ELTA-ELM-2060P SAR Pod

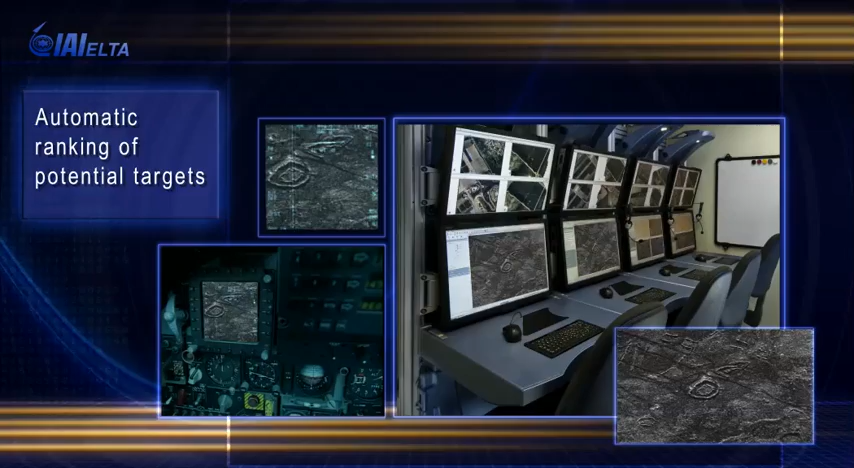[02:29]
While the aircraft is still carrying out its reconnaissance mission, the imagery information is analyzed and used to guide the aircraft to return and investigate specific targets.